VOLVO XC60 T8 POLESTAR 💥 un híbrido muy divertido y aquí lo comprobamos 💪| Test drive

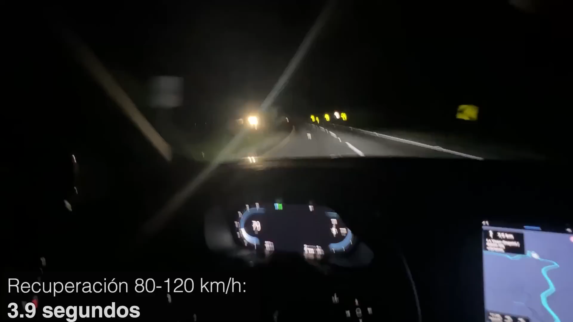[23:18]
un paso de 80 a 120 en 3.9 segundos. Y una velocidad máxima limitada electrónicamente, tristemente, a 180 km por hora.
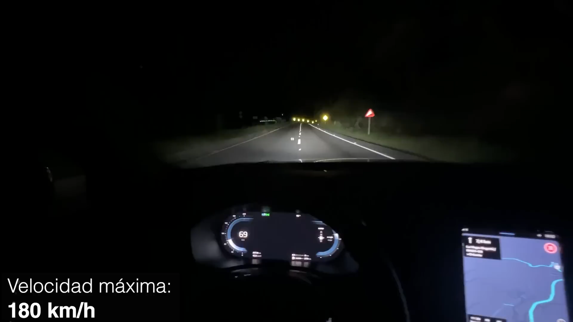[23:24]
El carro pudiese dar mucho más,